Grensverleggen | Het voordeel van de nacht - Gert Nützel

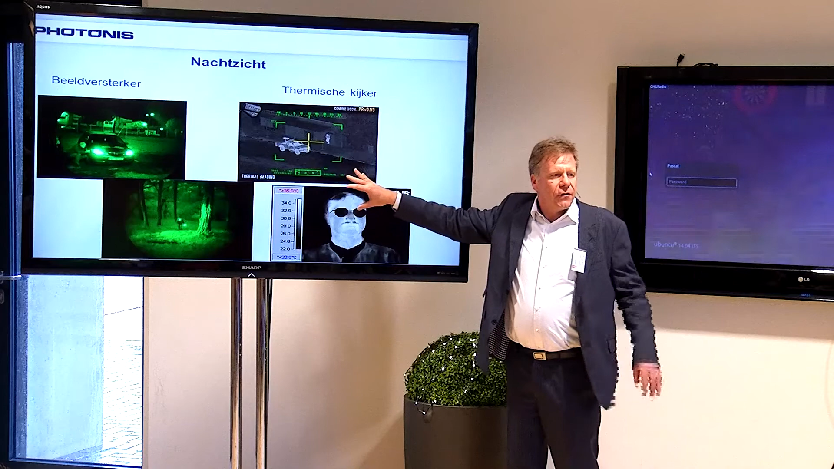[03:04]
Thermisch, als je die serie ziet waar dan politieholicopters achter vluchtende criminelen worden aangezet. Dat zijn vaak thermische camera's. Thermisch maakt de warmte zichtbaar. Dat is een andere technologie. En zit wat verder af van het menselijk zien, zeg maar.